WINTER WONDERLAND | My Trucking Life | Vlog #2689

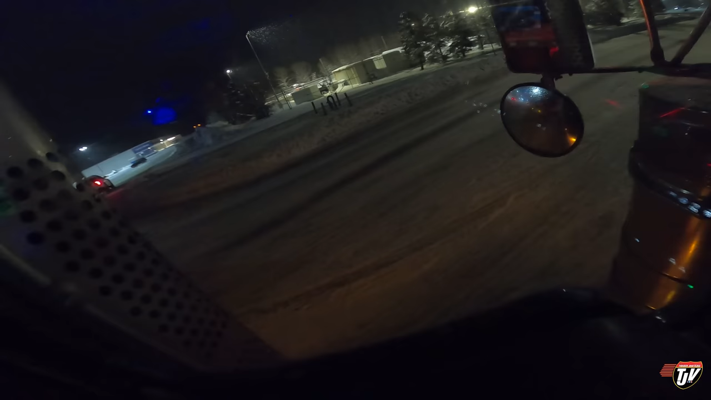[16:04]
I think that was a cop. No, just an SUV that looks like a cop. Those should be illegal.
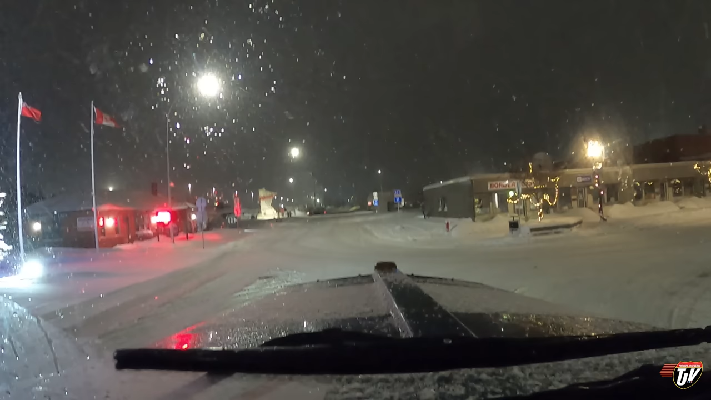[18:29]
Looks like International Falls, Minnesota is all lit up for the holidays.
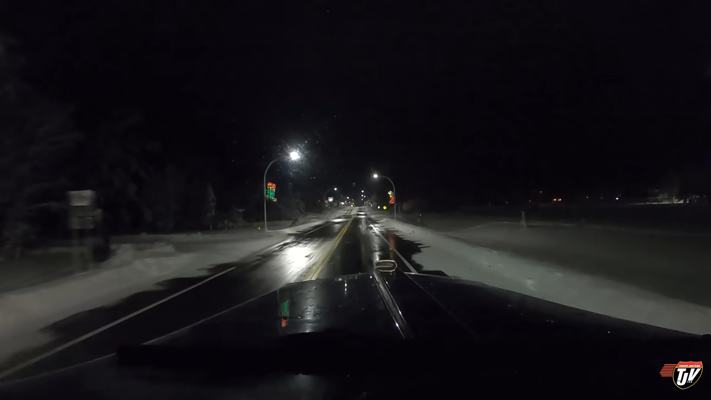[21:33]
That's good. Let's hope it doesn't start back up again. But it is a winter wonderland here. The camera will not do it justice at night. Even though this GoPro has really good low light capabilities, there's just nothing that can substitute for seeing it with your own eyes. It's beautiful. It's like a very heavy snow.